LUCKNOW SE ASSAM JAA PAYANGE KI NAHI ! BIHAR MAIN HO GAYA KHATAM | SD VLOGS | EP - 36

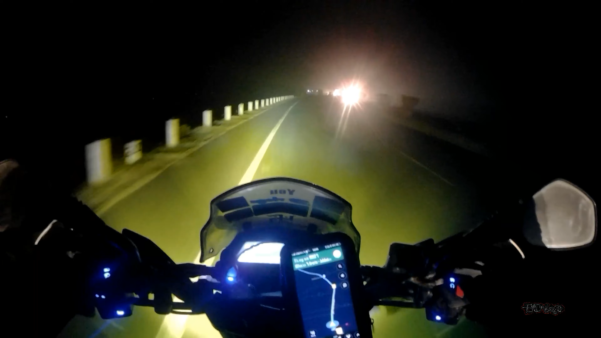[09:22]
सो इतना समय से 4:30 बजे से अभी तक जाने एक जगह पे ही रुका रहा, क्योंकि अभी टाइम हुआ है 8:59 और हम लोग जा रहा हूँ सिलीगुड़ी और ये पड़ता है बिहार। और क्या नाम था पहाड़, खुल गया।